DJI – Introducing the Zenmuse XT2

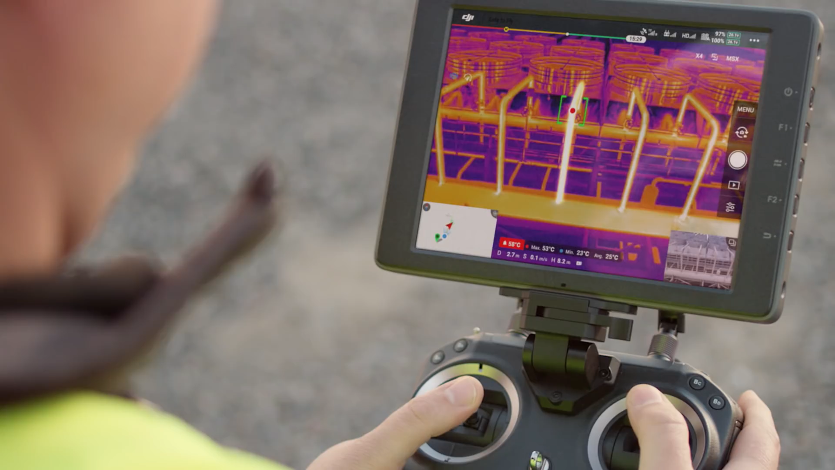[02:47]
we're able to fly in close and scan the area in detail for any potential hazards. After a few adjustments on the DJI Pilot app, the XT2 will alert us if there's a component that requires maintenance.